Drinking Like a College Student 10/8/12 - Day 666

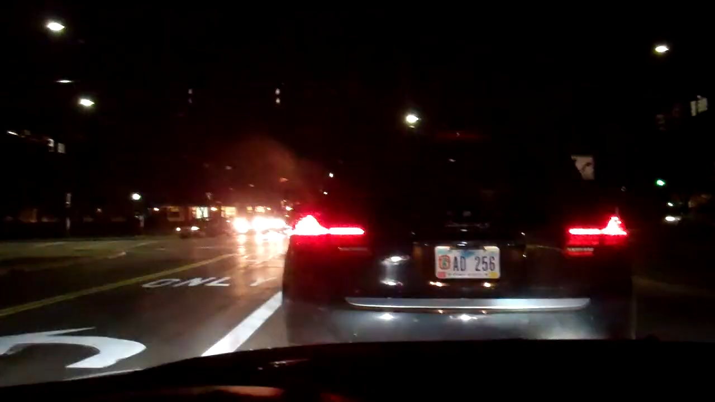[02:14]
All right, boys, we're getting her straightened out. Friggin' right, she's good. It's a beautiful night in Hudson, aside from being cold and very cloudy. Lots of nice cars for fall.
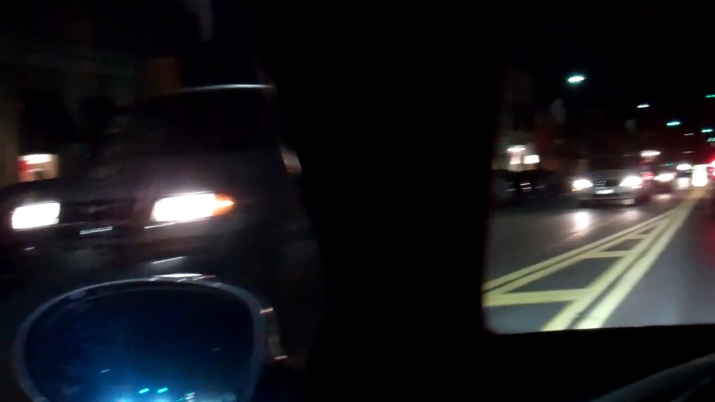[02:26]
I haven't seen any convertibles today. Tons of Mercedes. I've noticed that there used to be,